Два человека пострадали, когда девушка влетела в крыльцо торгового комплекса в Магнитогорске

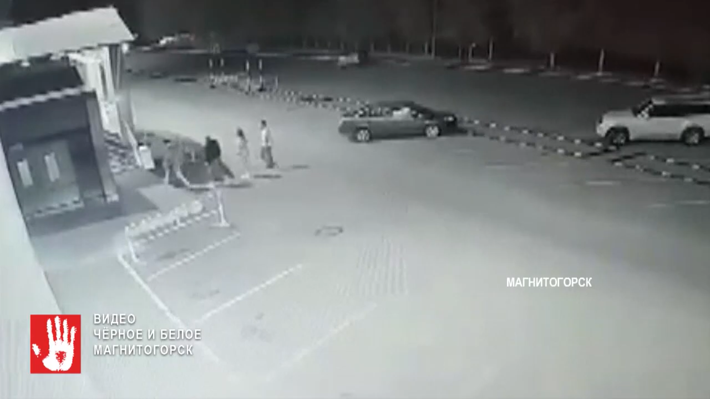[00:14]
Эту съёмку уже отсмотрели инспекторы ГАИ. Не сбавляя скорость, машина несётся в здание. В этот момент здесь четверо человек. Отпрыгнуть удалось не всем. Двое попали под колёса неуправляемой машины и пострадали парень и девушка.